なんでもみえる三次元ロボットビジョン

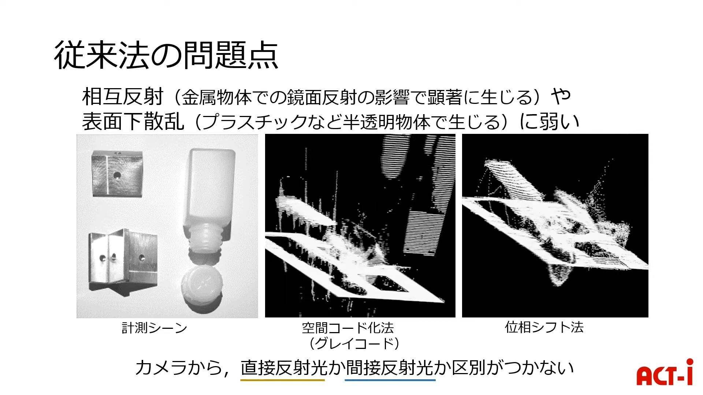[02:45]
や半透明物体を 含むようなシーンはうまく計測ができませんこの問題に対する古典的な手法としてエピポーラ機関を用いるアプローチがあります